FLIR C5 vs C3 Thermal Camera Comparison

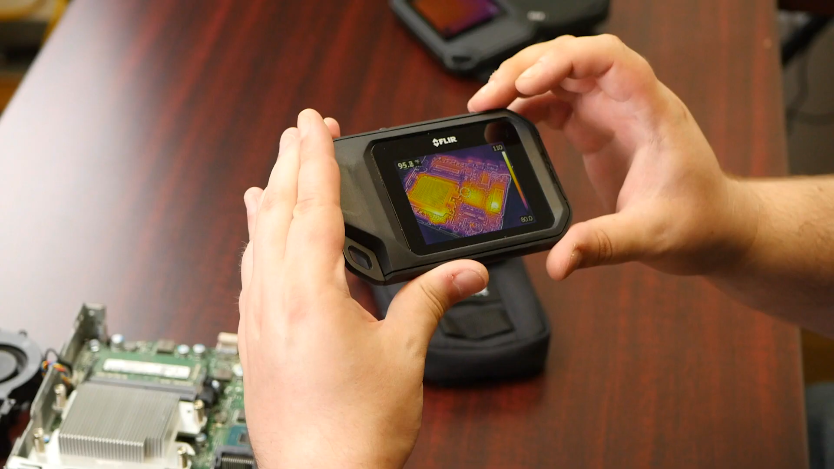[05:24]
So here's our C3 looking at the circuit board here I have. I mean, you can kind of tell what's going on. But you see how the thermal seems to be off the components you might expect to have the hottest elements. That's probably just the MSX there. So I'm going to go ahead and try and adjust that.
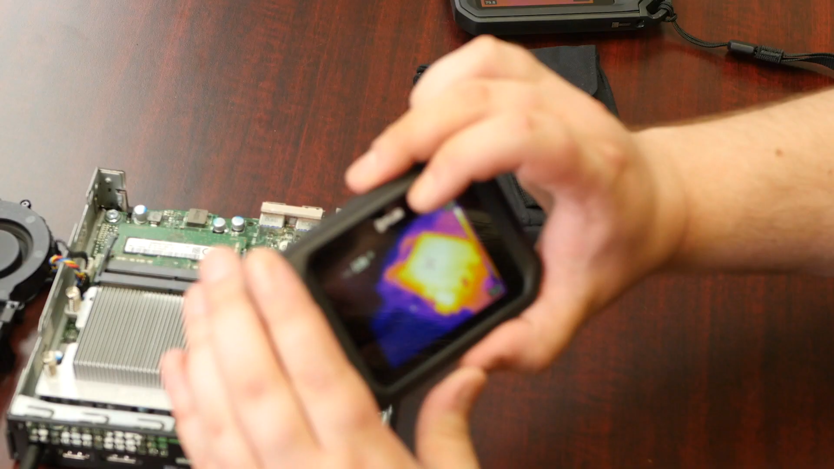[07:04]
See how blurry the C3 is. It's just not it's just not the same quality, but not the same quality.
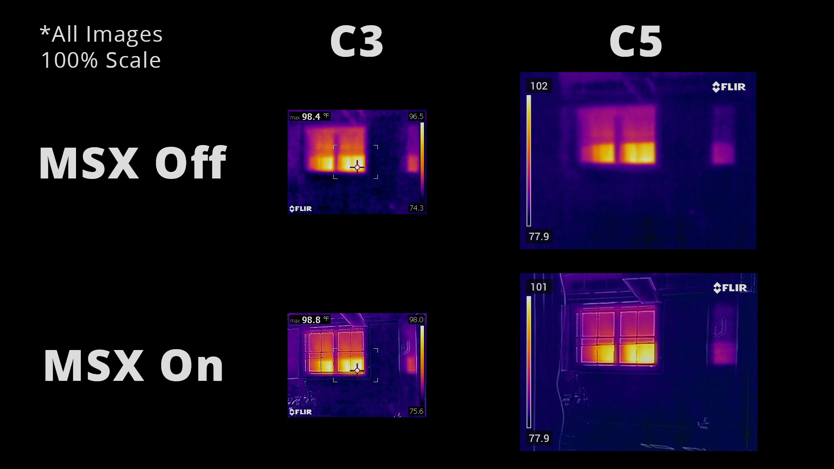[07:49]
So you can see how the difference of resolution and having MSX on or off really affects your image quality.